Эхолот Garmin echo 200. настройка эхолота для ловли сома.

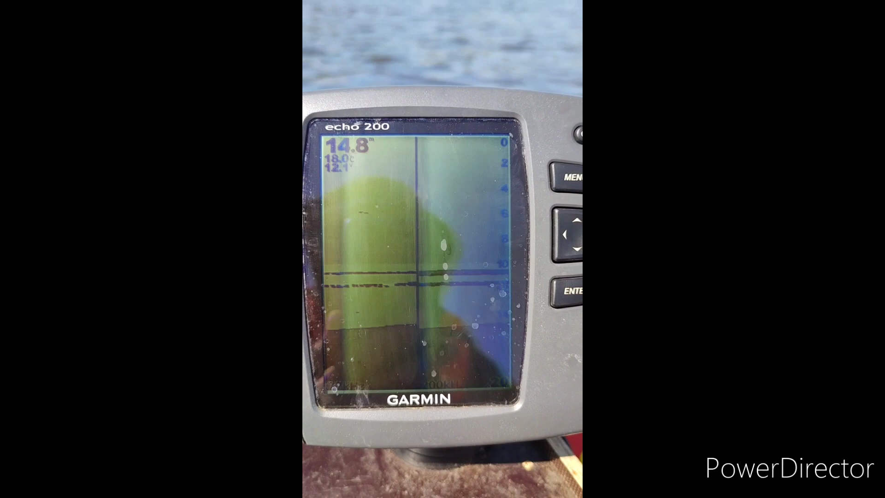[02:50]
вот настройки эхо лота гармин эхо 200 под сома
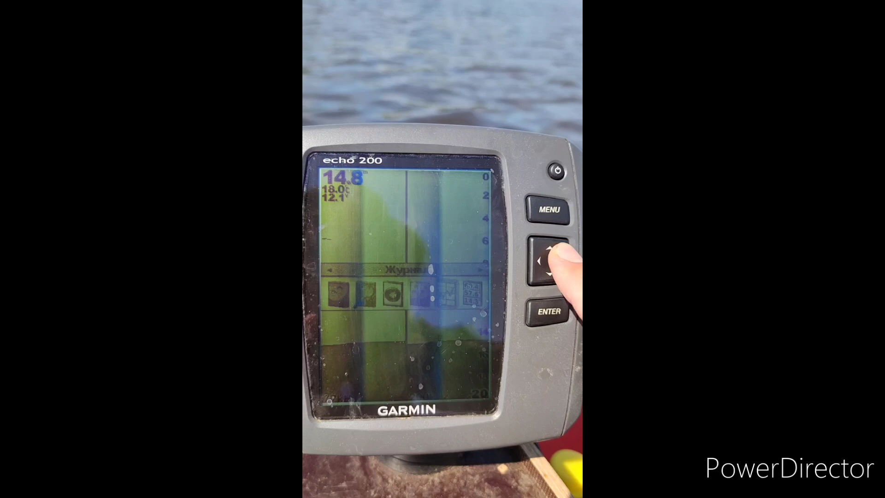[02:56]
разделяем экран
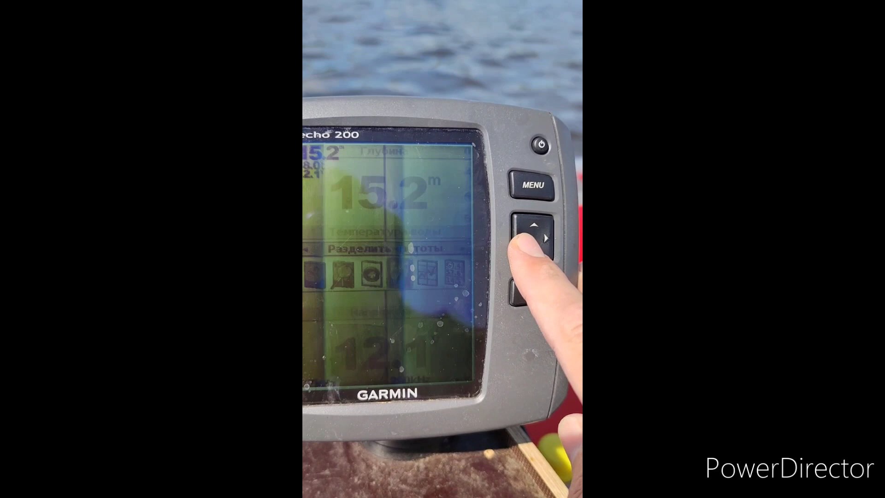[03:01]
On screen: depth 15.2 m
частоты
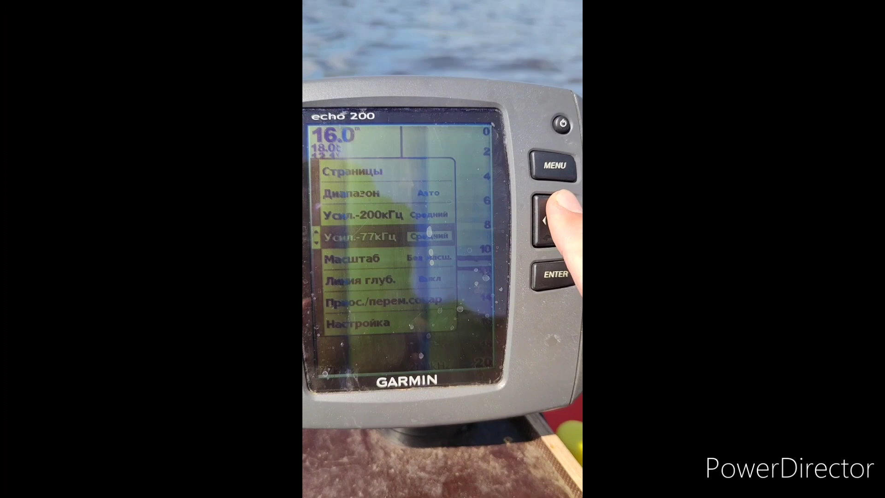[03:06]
дальше диапазон глубина авто либо в ручке по желанию вселение средний средний либо в ручке ставим
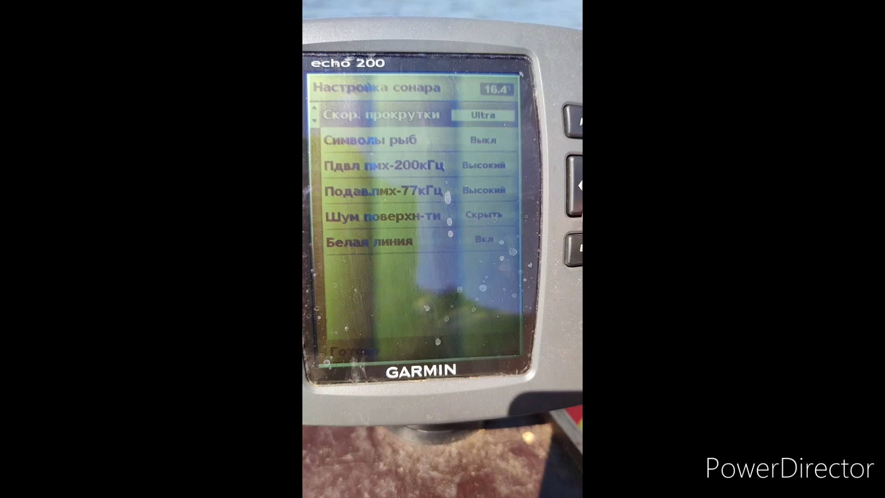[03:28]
дальше пошла скорость проскуп прокрутки ультра ультра скролл то
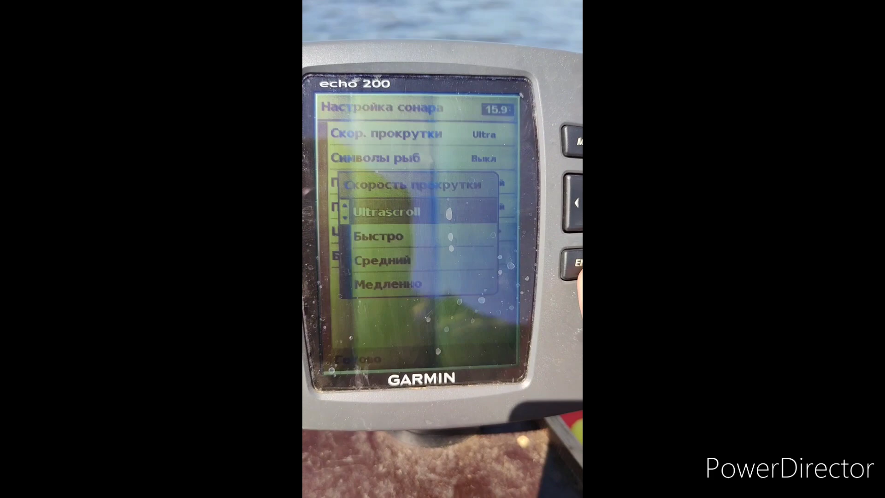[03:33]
есть очень быстро и символы рыб подключаем подавление
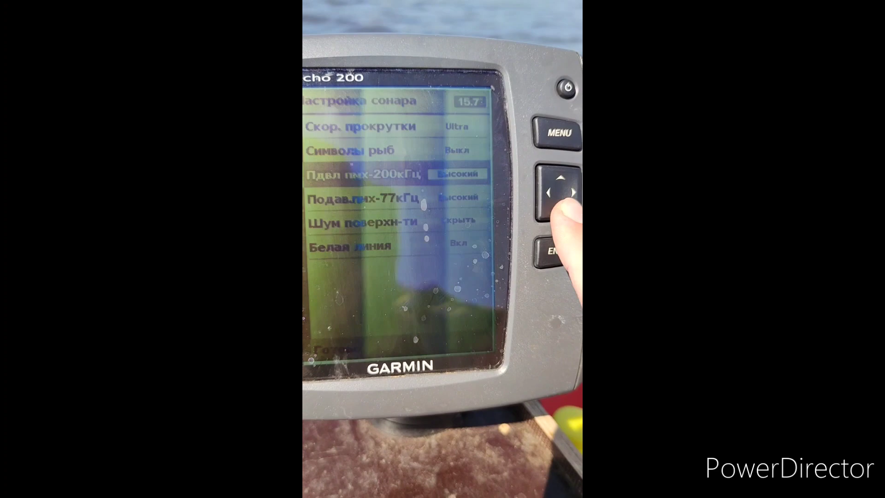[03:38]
помех на обеих лучах высокий шум поверхности скрыть
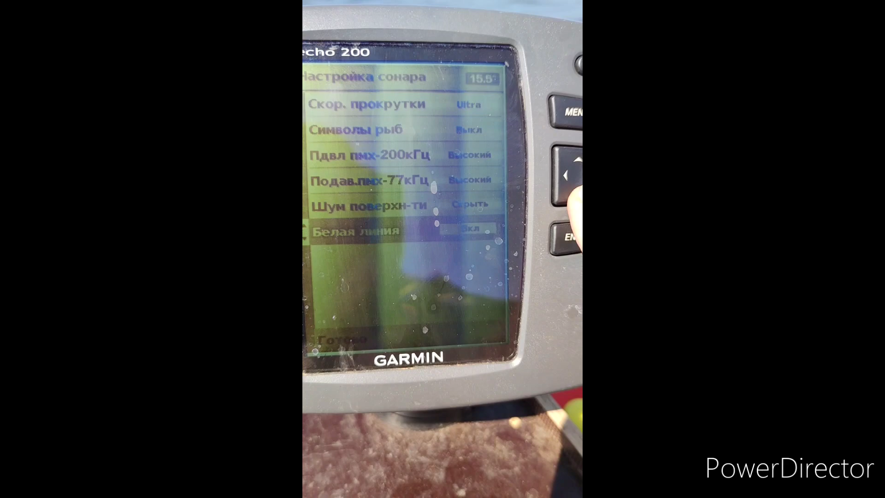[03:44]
белая линия включена все все настройки этой
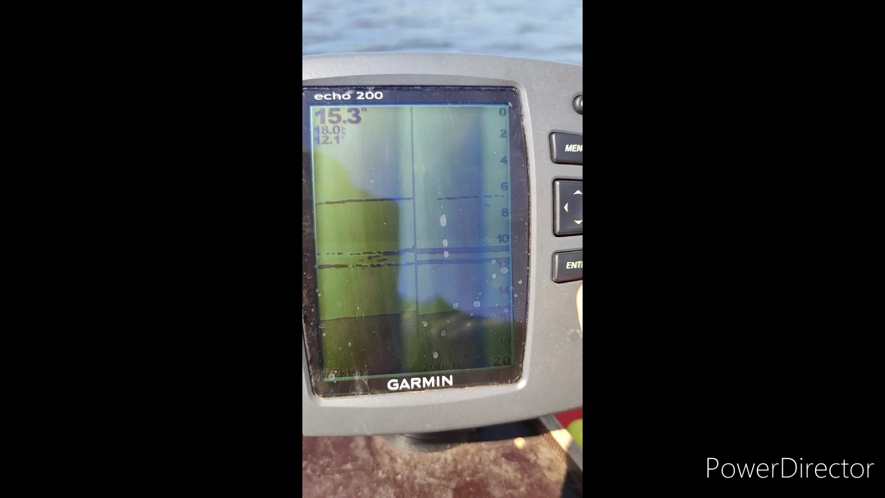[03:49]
вот отлично видно и груз и приманку и на 7 седьмом луче и на 200
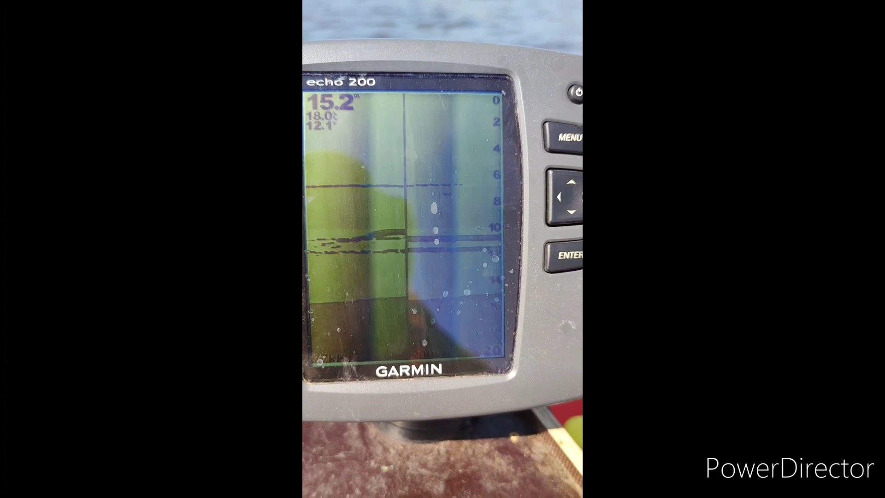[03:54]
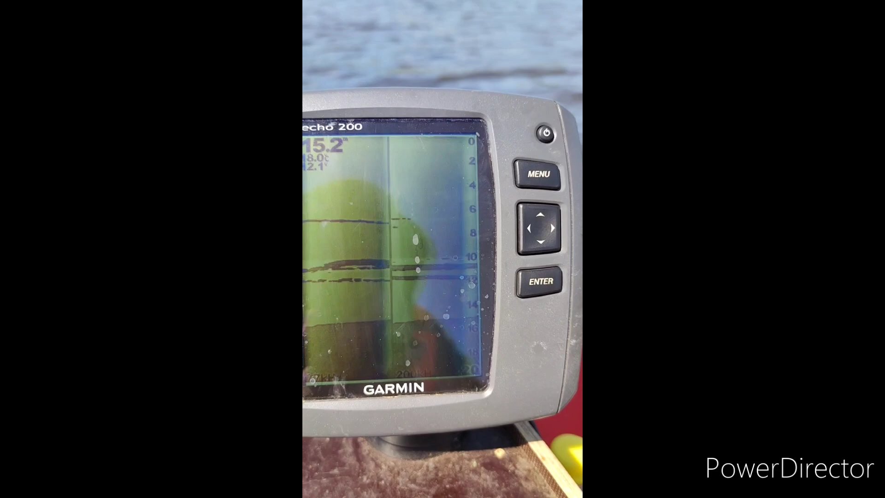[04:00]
там что-то лазит пойму солнечного нет